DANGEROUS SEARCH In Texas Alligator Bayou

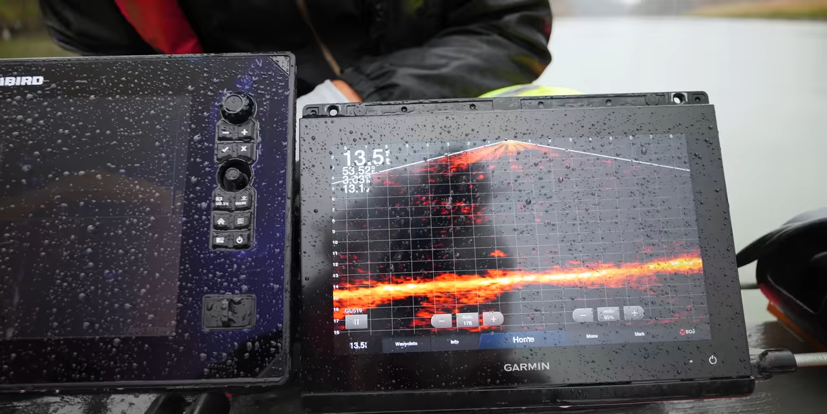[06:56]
Yeah, we're coming up on the tree.
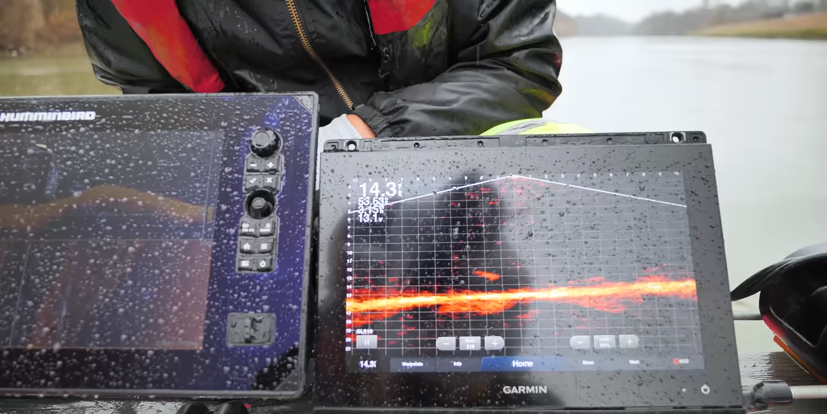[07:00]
There it is, right there. See it? Look at that. Yep. Beautiful car.
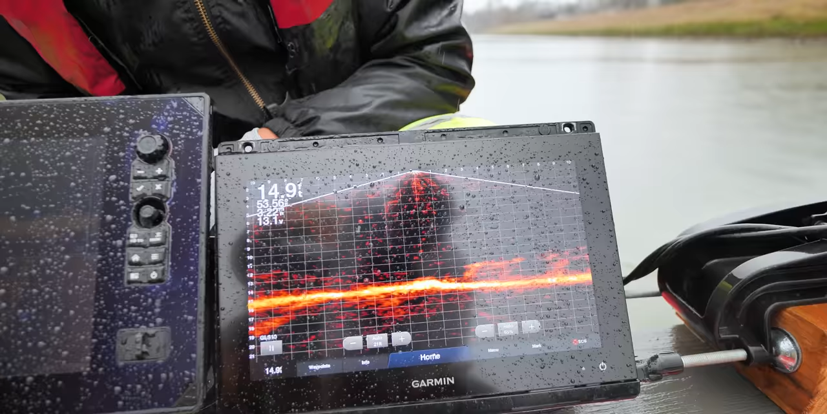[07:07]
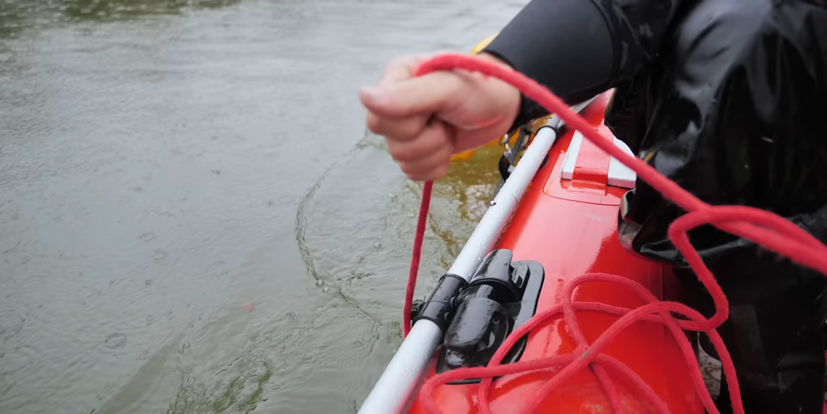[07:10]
There's a magnet going into the water.
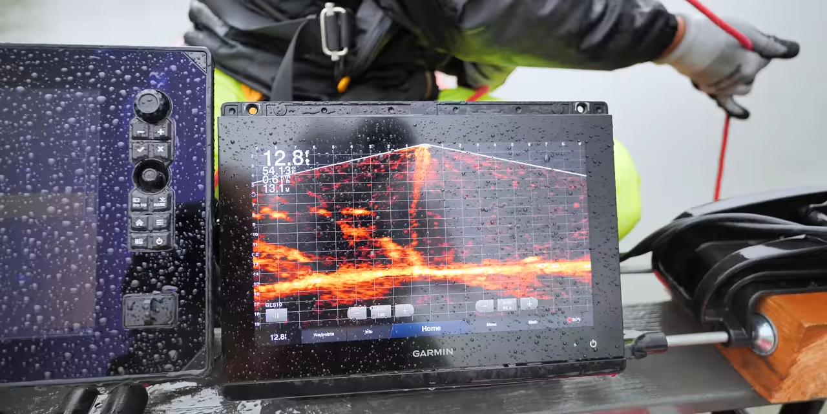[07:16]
Should be running right into it right now. Pick your magnet up. Up, up, up, up, up, right there. You should be on it right now.
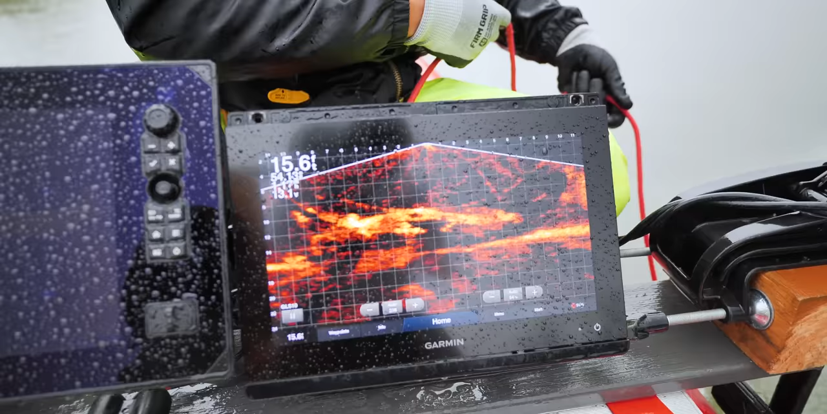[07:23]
Yeah. You're on it? Hard? I'm on it. Got it for sure? Yep. Good job, Carson.
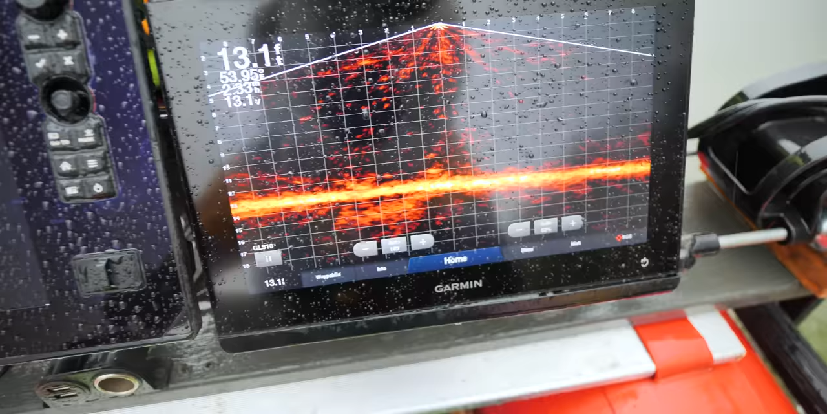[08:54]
One more right here. Just crossed over it, right there. Hey, give me a magnet line behind you. Yeah.
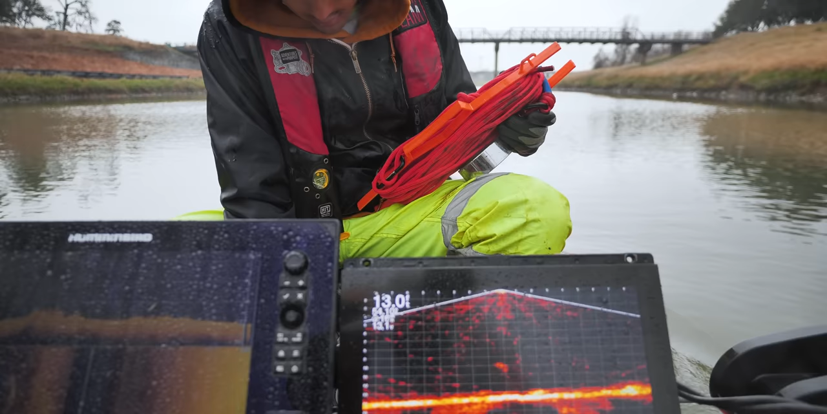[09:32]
Oh, we got a car. We got a car over there. Oh man, beautiful. It's right there. I see it. Some type of SUV.
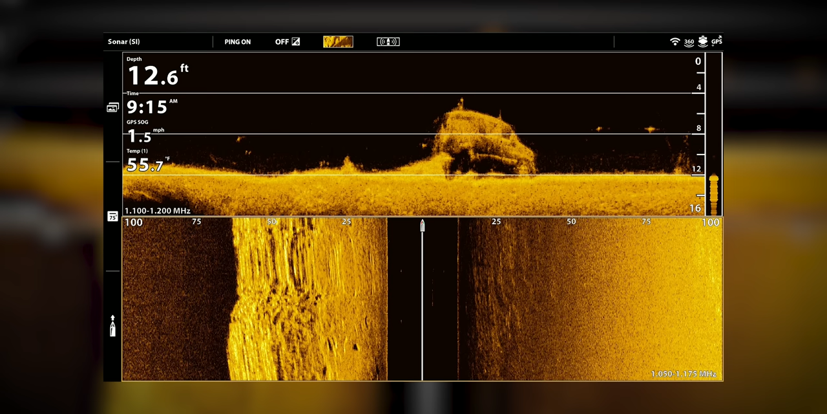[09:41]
On screen: depth 12.6 ft, water 55.7°F, speed 1.5 mph
Like it might be like a Tahoe or a Suburban.
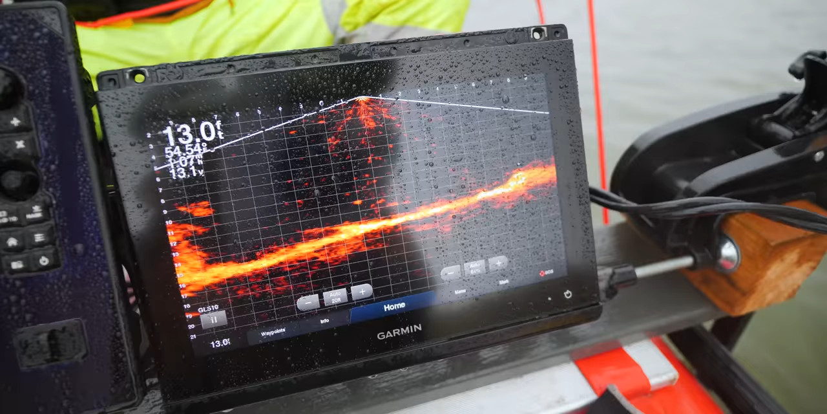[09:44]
Here it is. Here it is. You should be all over. Bounce it. Bounce it. Bounce it.
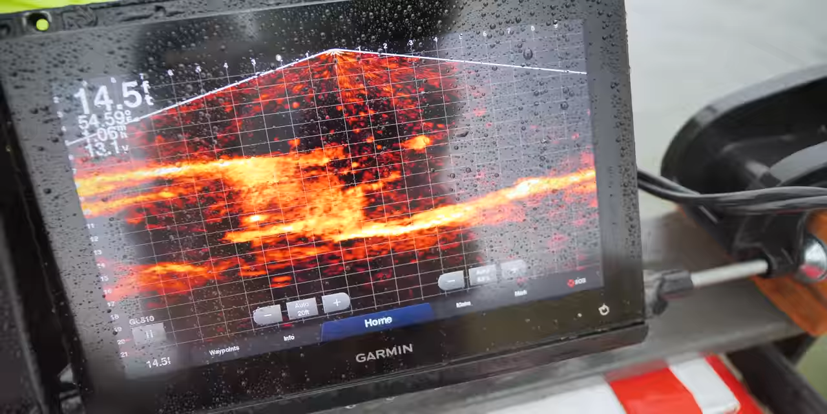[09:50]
On screen: depth 14.5 ft
Your magnet's coming right into it. You should be right on it right now. You feel it? Like over to the left a little
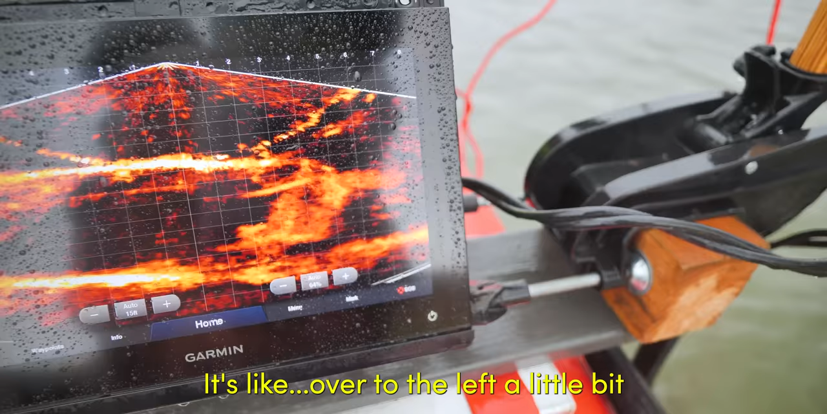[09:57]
Yep. Oh yeah.
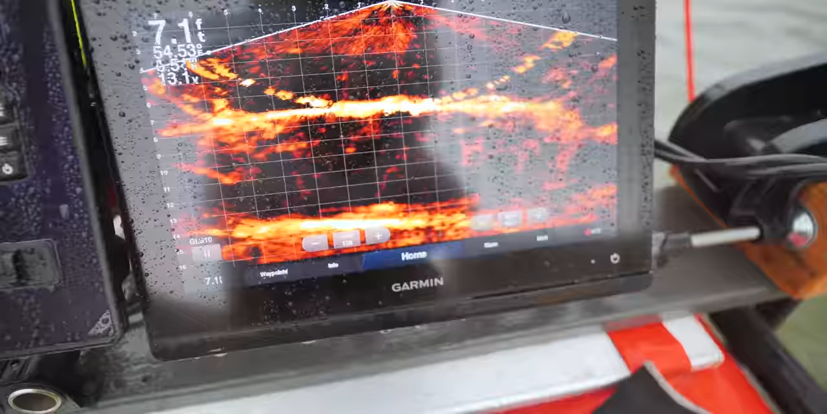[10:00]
On screen: depth 7.1 ft
You on it? You got a good strong hook? Good job, Carson. There you go. It's all over.
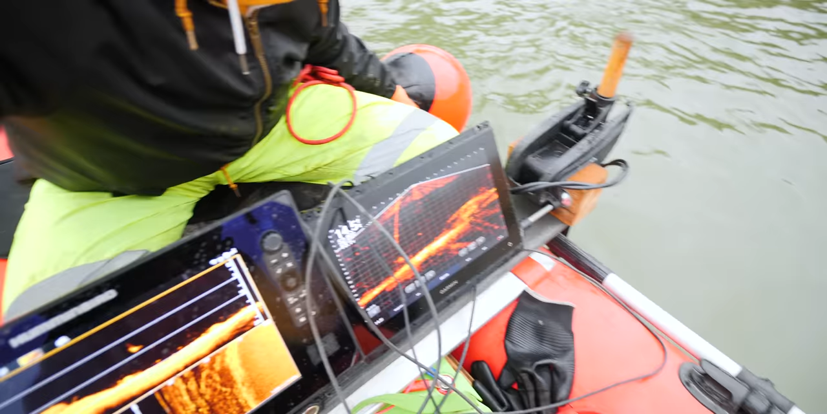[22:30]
You're getting ready to be on it, like right now. See it? Should be on it. Oh yeah, I'm on it. All right, let go. Here we go.